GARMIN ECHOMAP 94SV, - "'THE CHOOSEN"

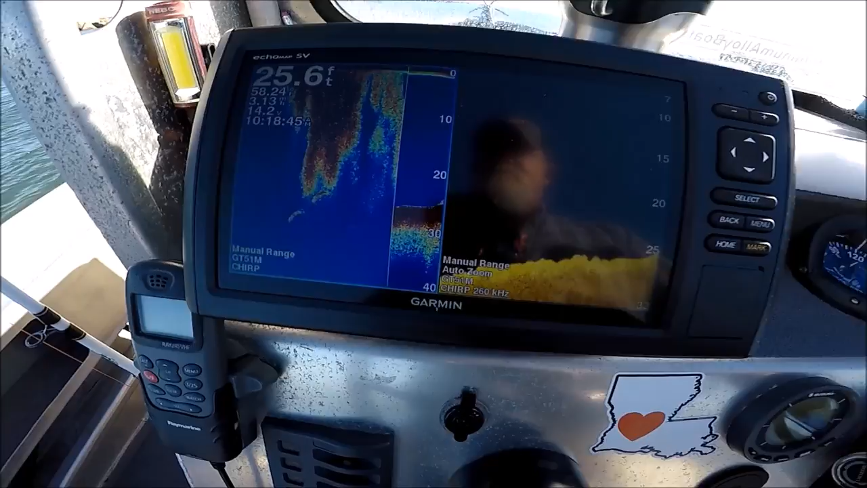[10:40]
On screen: depth 25.6 ft
Manual range. I don't like that. I like everything on auto.
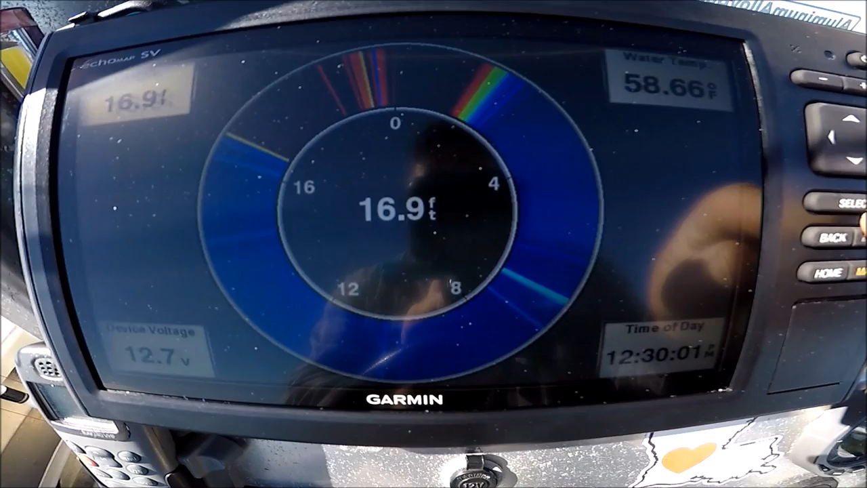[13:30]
On screen: water 58.66°F
There's a flasher if you're wanting to play old school.
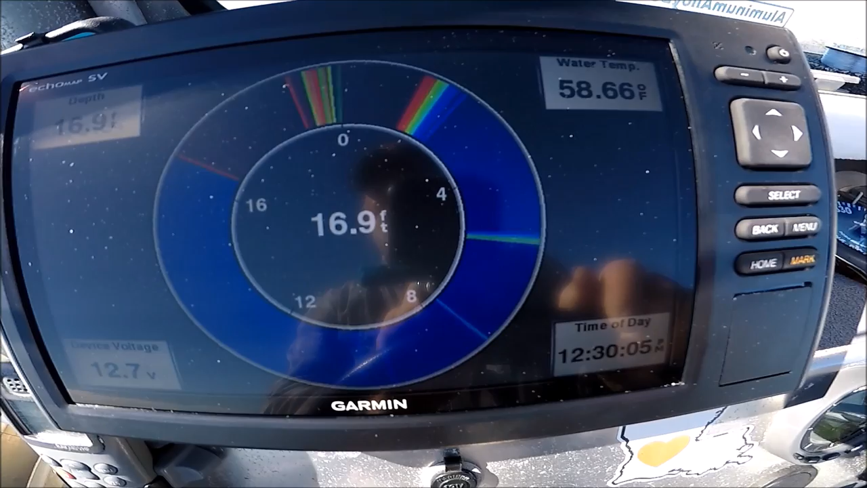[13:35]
On screen: depth 16.9 ft, water 58.66°F
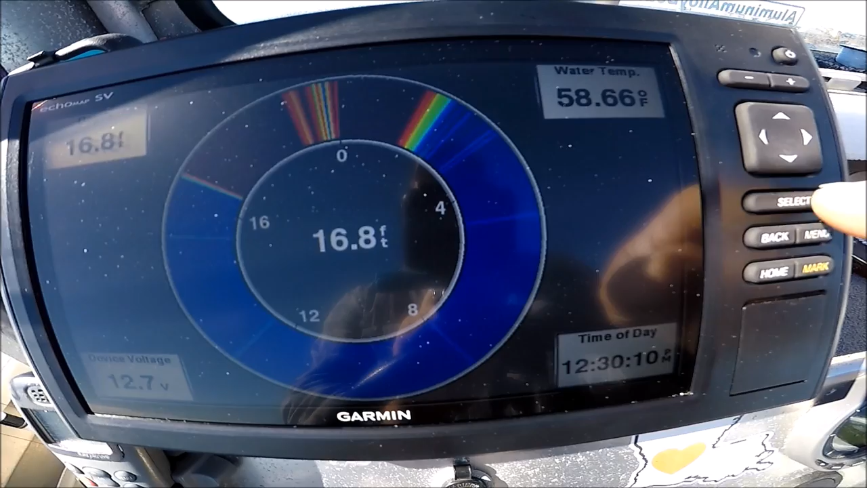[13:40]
On screen: depth 16.8 ft, water 58.66°F
So, got a back button on it.